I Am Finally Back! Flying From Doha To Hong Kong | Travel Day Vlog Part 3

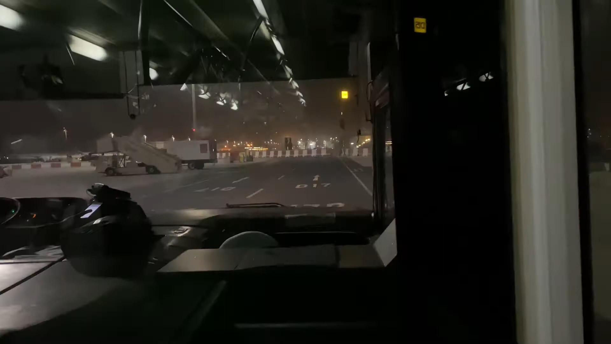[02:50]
finally I can see the plane we're about to get